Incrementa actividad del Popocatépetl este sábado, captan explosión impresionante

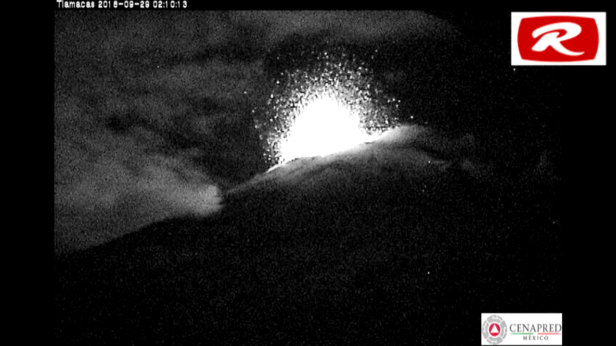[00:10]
Senapred, captó una explosión impresionante, pero la alerta volcánica se mantiene en amarillo fase 2, debido a que por el momento no hay riesgo inminente para las poblaciones cercanas. Explosión.